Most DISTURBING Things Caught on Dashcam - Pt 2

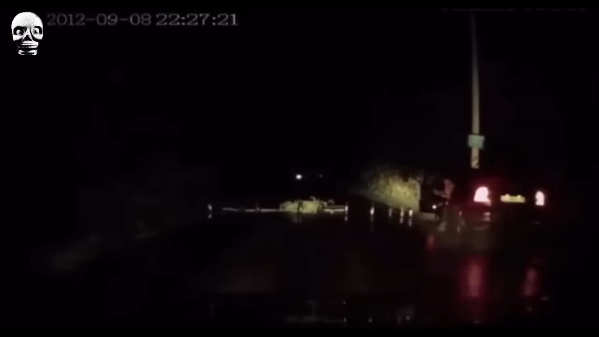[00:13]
A car halts beside the roadblock, and a courageous female driver emerges with her warning lights flashing.